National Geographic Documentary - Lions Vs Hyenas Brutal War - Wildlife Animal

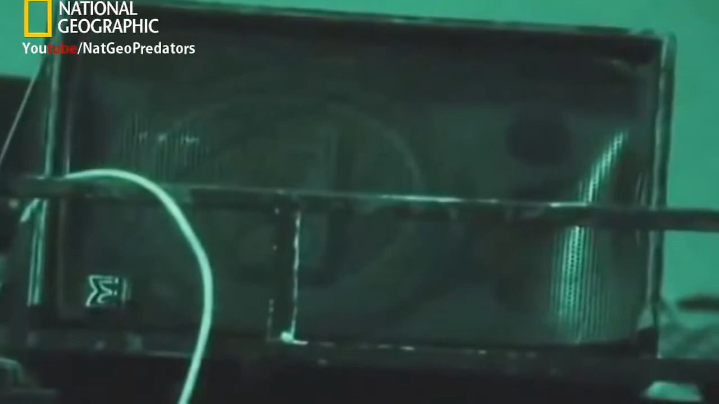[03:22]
Technology also allows researchers to make a call to the animals themselves.
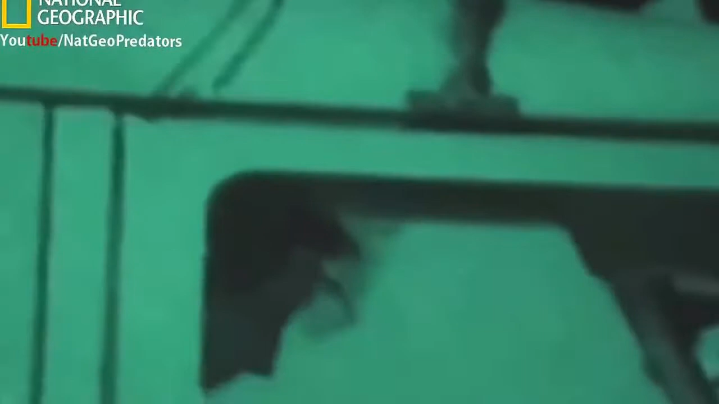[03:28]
Tom Maddox is counting predators in the Serengeti.
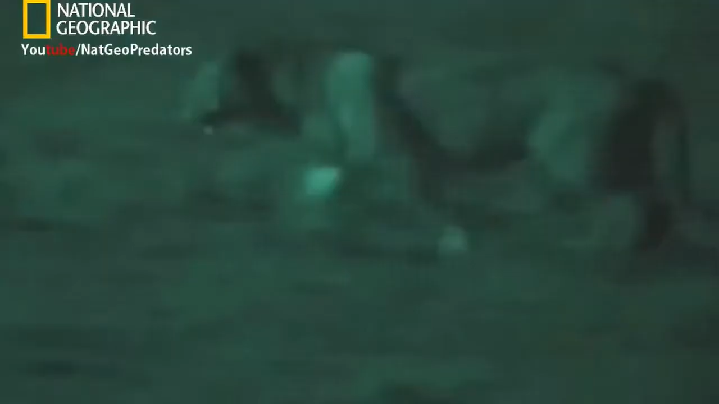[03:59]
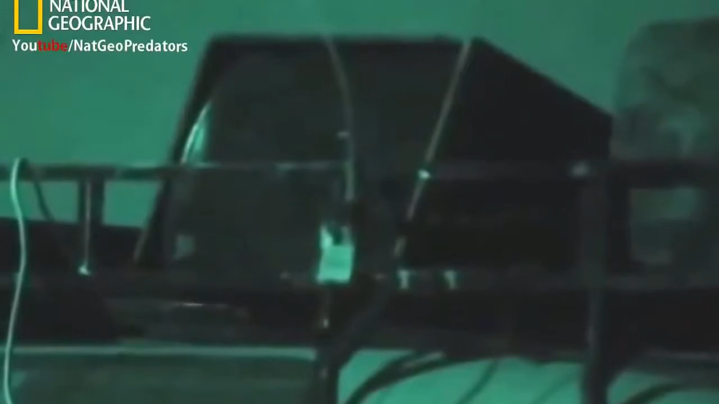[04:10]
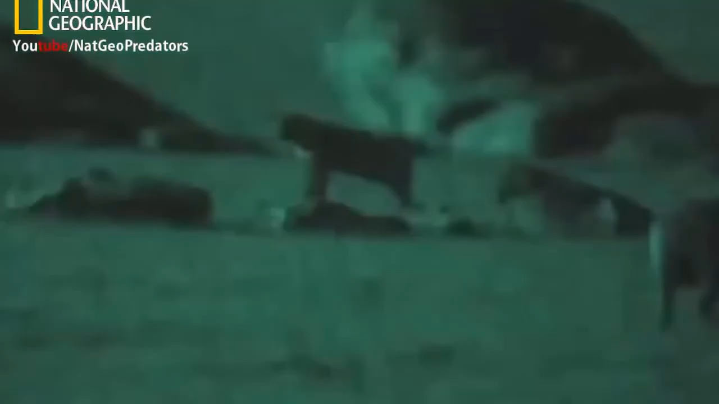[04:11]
And because lions and hyenas both rely on scavenging quite a lot in their diet, when they hear this tape, a lot of them will come in and they'll investigate it, thinking they're going to get a free meal. It was amazing where they come from. They just kind of melt out from the bushes in places you'd never have imagined a lion could have hidden, often quite close to where I was doing the call-in.
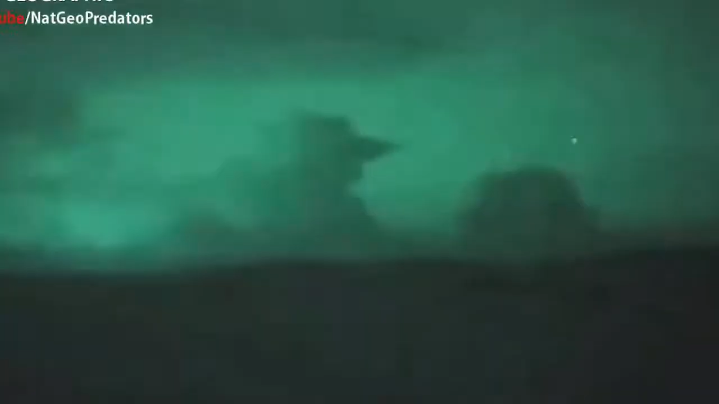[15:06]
the only camera on the planet powerful enough to see in total blackness,
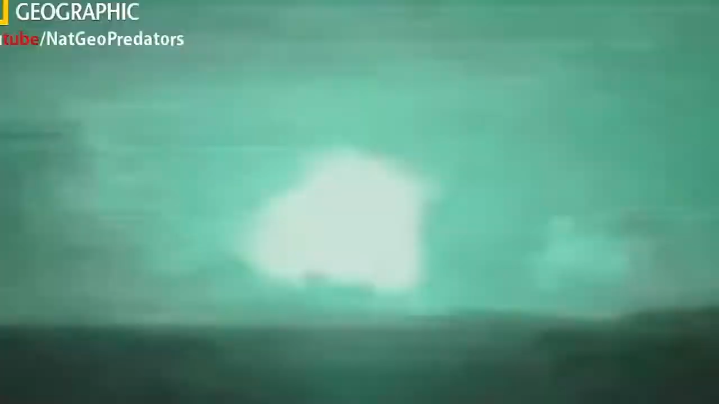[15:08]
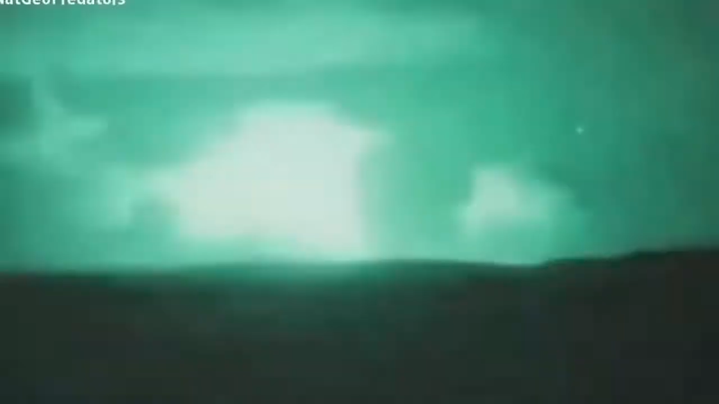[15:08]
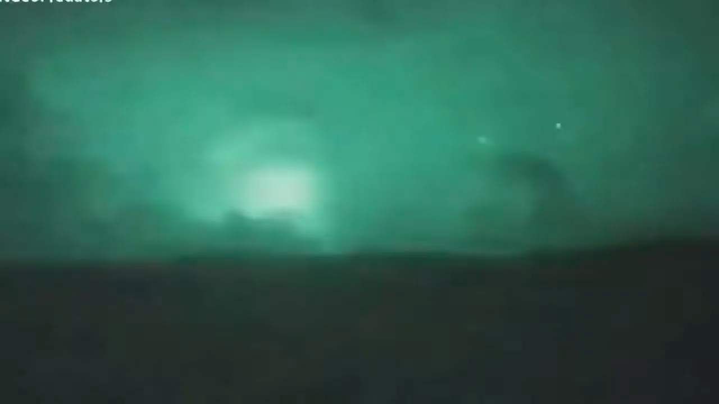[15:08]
even picks up stars invisible to human eyes.
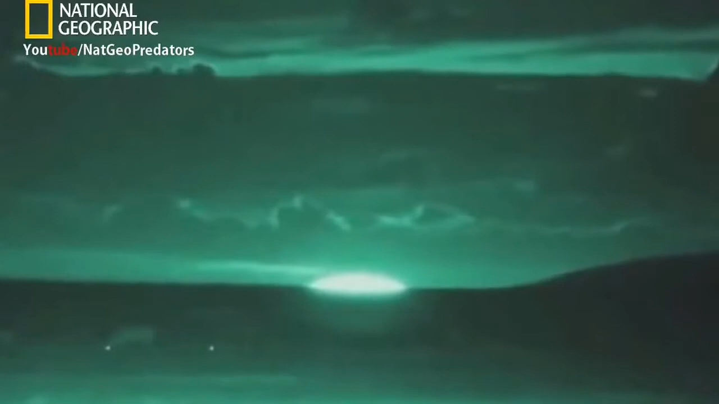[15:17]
Suddenly, the landscape is illuminated as if by searchlight.
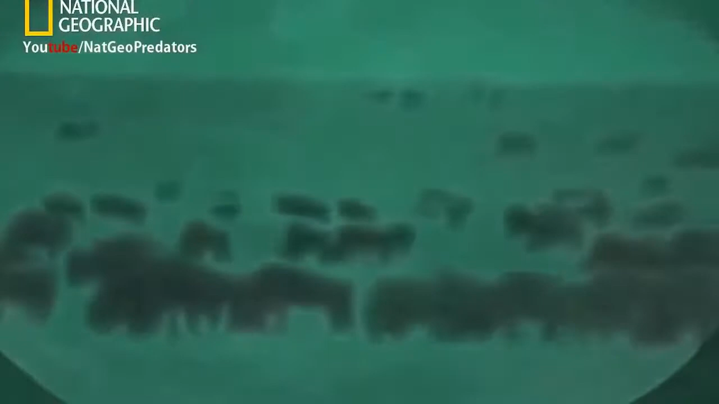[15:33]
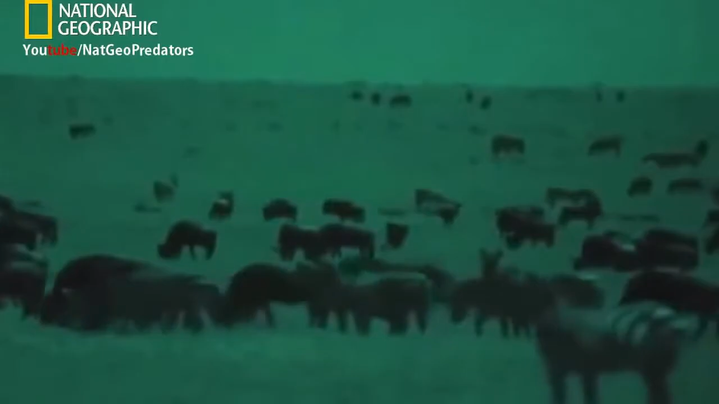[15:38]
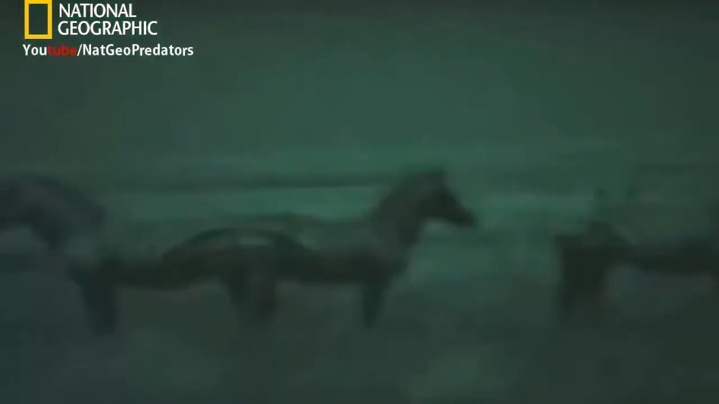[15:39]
The camera reveals crouching lions invisible to the naked human eye.
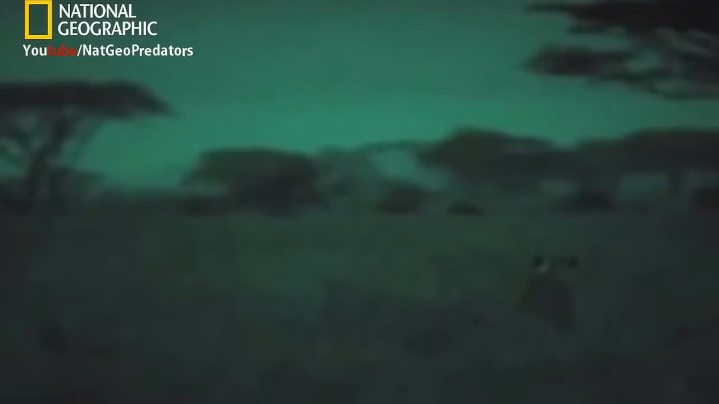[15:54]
A night ambush could prove more successful.
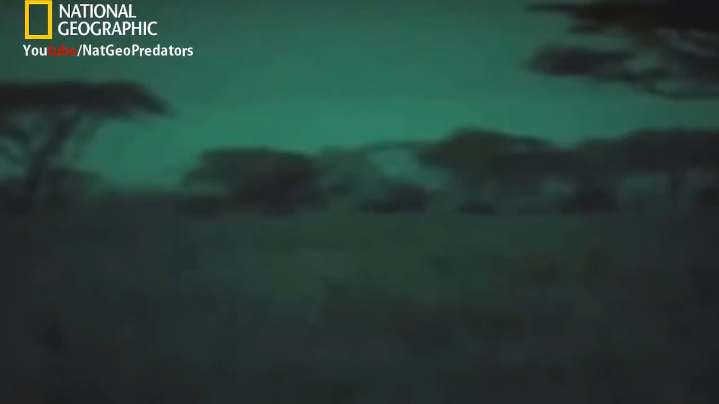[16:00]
These two lionesses have detected a herd of wildebeest crossing a track.
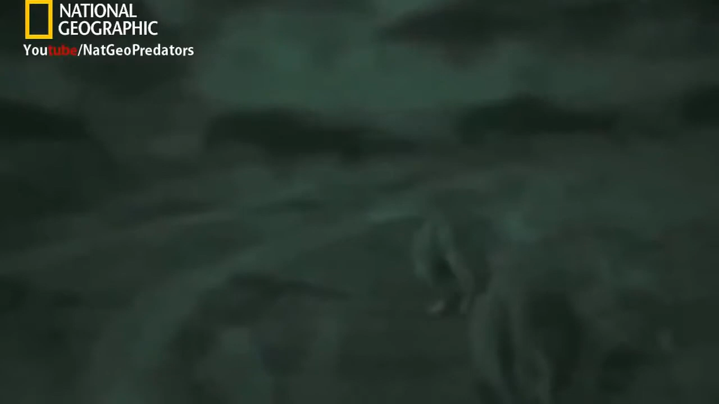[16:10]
When the moon is up, the lions are limited to the techniques they use by day, stalking and ambushing. But it won't always be so light.
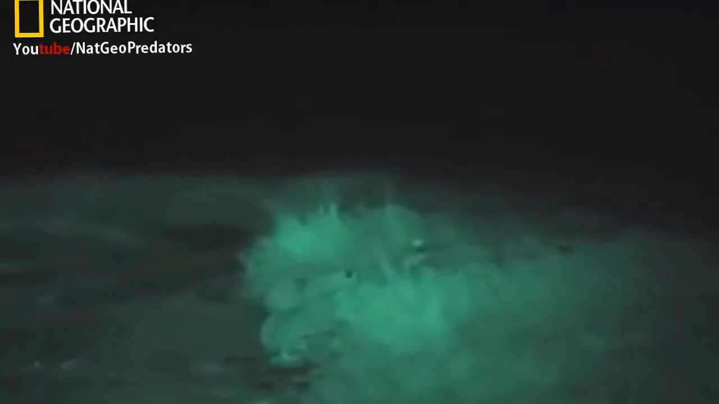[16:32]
One crawls into position to jump a victim.
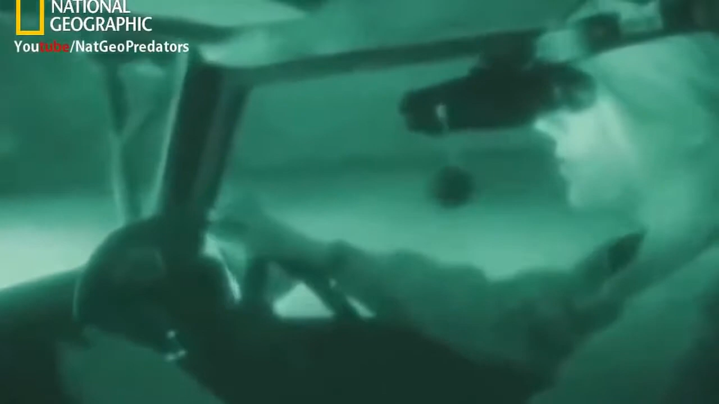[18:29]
Certainly I didn't begin to see the full range
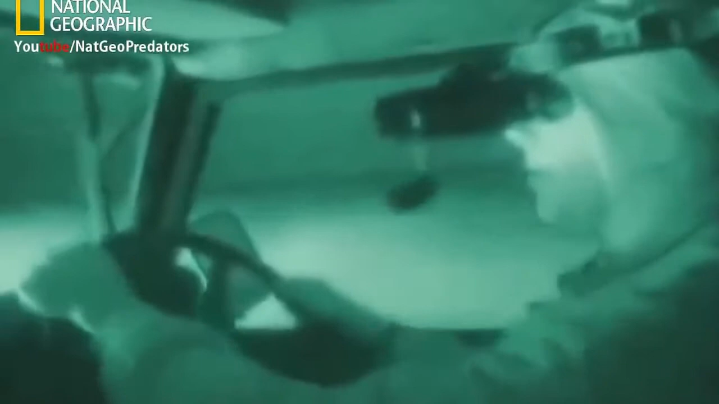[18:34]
of hyena behaviors until I started coming out at night and using this sort of special equipment.
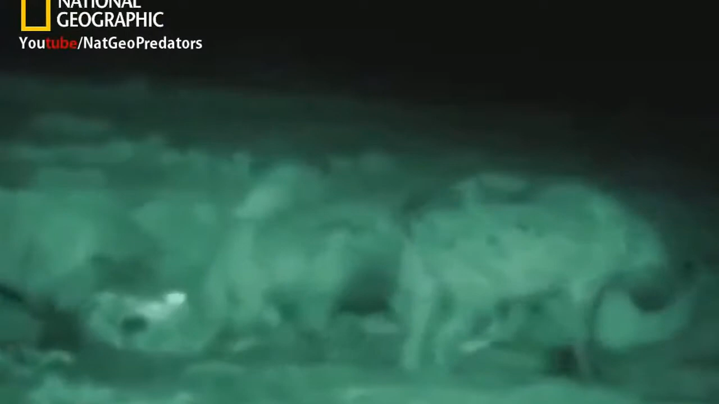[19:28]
But that's the sound that I really associate with kills.
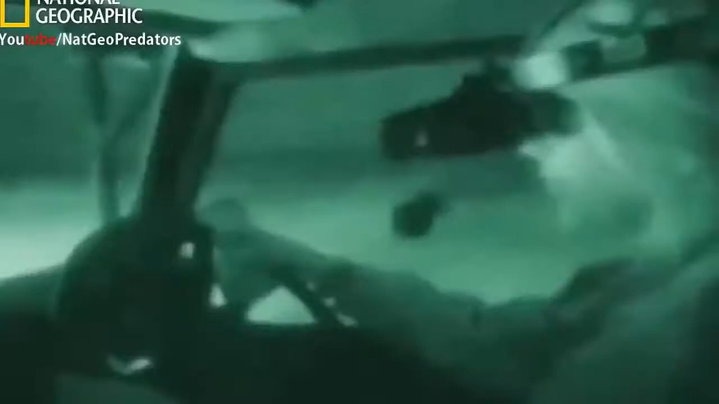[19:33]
It's a thing that other hyenas and lions hone in on as well. So really, driving around like this at night, using this enhanced vision and listening for kills, I'm behaving very much like a hyena, and there's one right now.
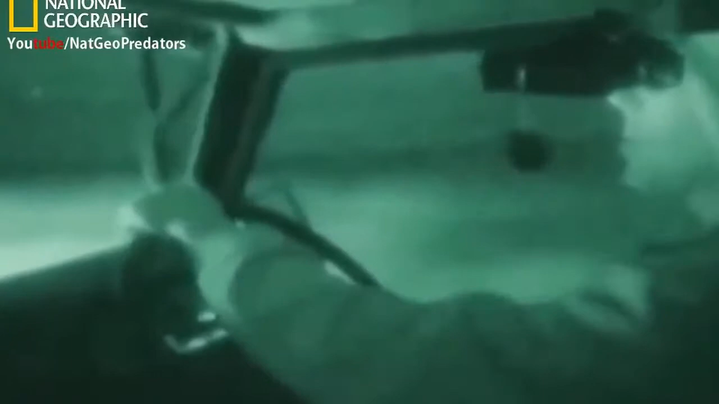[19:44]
I can see it going through the grassland.